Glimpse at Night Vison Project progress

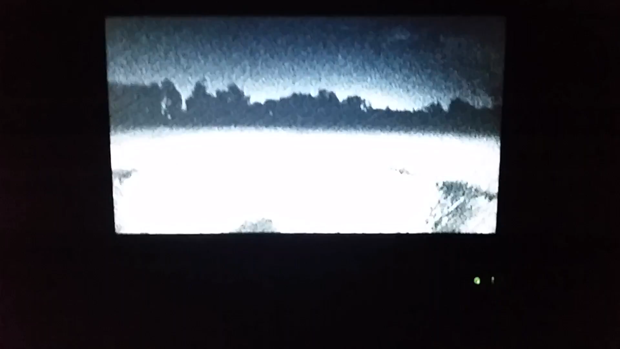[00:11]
all right guys just outside with the just testing to see if my phone can see the IR light and it can't so if you can just see that i'm actually shining there look there's the illuminated
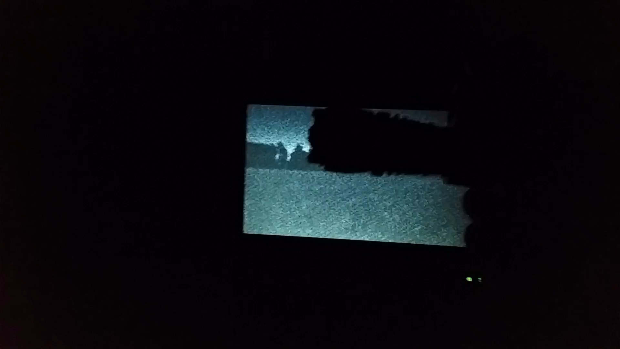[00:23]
i'm using i'm shining it at this so you can see i'm not using a torch
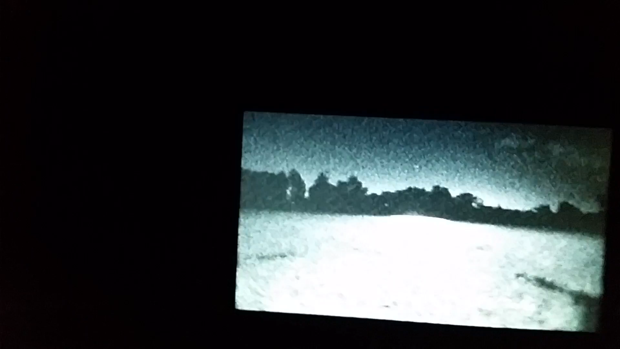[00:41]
uh the e700 from shaw 24 um with the 2.5 millimeter lens on and as you can see this little copter is going to be able to see a long way now i'm gonna have to work on the angle that this light shines down from i mean i guess you could have one on the bottom facing straight down and one looking out a little
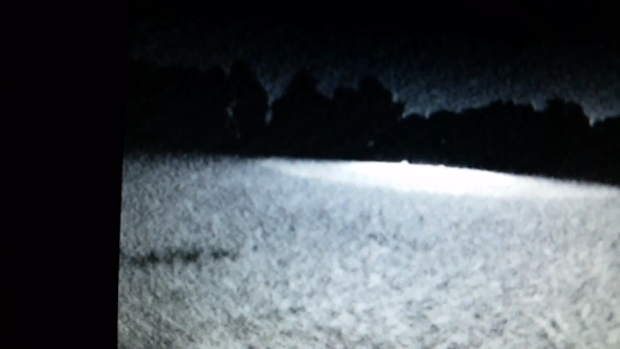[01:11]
bit at a bit of an angle but if you can see there on my ready-made rc screen those trees there are a good 90 yards away
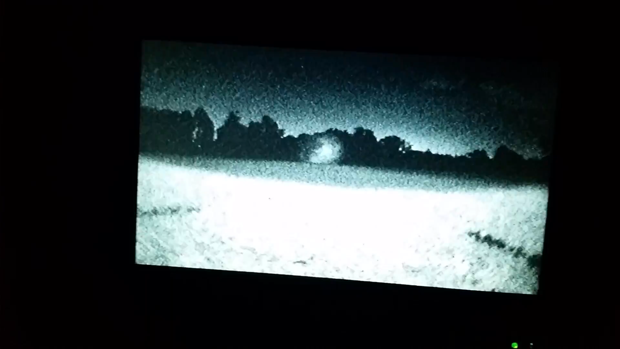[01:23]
now i'm gonna see if i can get uh a diffuser that spreads the light out a little more that corner that far corner is 110 meters away now i know most people aren't getting the distance that they want with their night flying
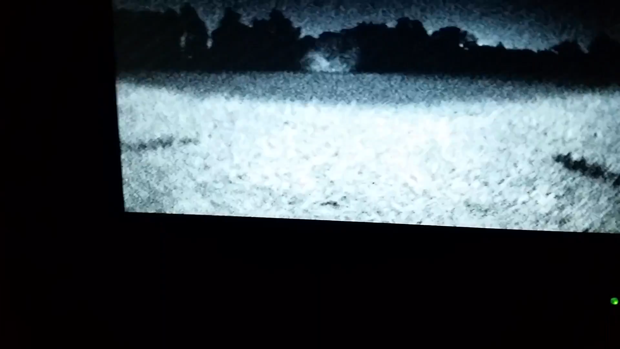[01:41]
quads but as you can see using this system and the
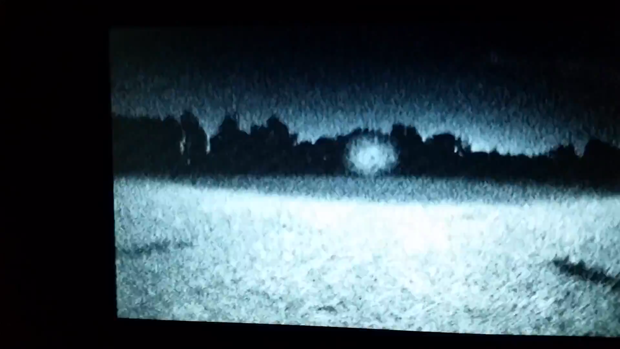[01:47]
e 700 or the feo 700 from shaw 24 you're gonna get
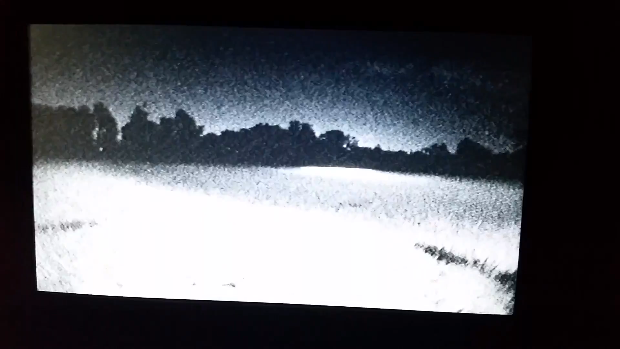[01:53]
all the night flying capability you need you you you